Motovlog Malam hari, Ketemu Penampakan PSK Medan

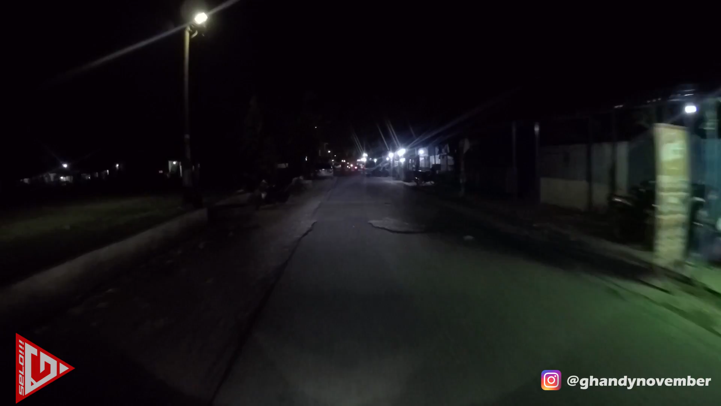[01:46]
ya inilah jalan ya kayak kayak kota-kota kecilnya ya kan orang jual-jual makan disini udah lumayan rame
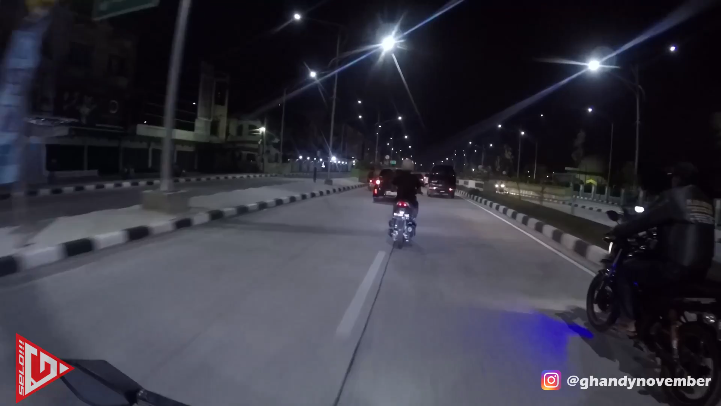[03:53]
aduh ini underpass medan gimana suasananya kalau malam kita lihat wooo wooo wooo sedap
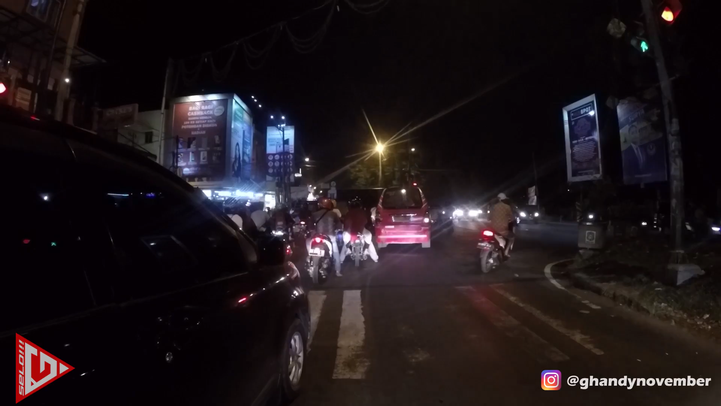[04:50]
belok belok waduh udah kayak marsupilami waduh aku tengok ya
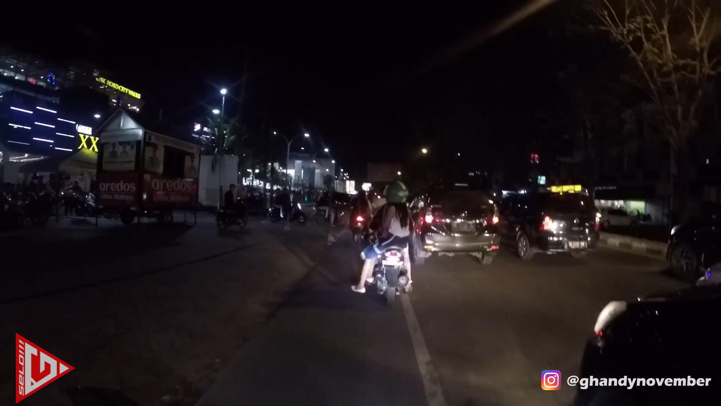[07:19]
Macet kali ya Beda kali memang ya kan, ring road Jaman dulu sama jaman sekarang Jaman dulu orang naik kereta bisa terbang-terbang di sini
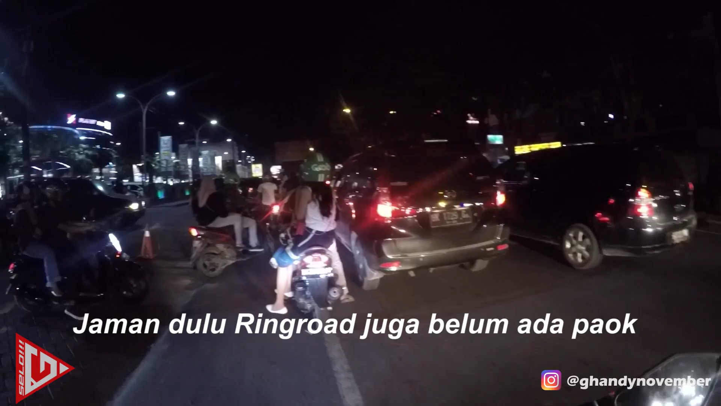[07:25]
Sambil tidur Sambil makan lontong malam Sambil mogok Kadang-kadang dia bawa kereta sambil bawa ular tangga Sangking sepinya ring road ini sekarang Macet,
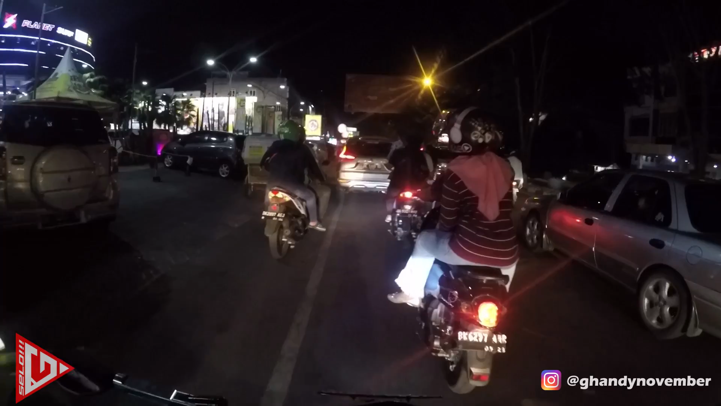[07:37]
macet, macet Hijau padahal Hijau tapi macet Sambil makan lontong malam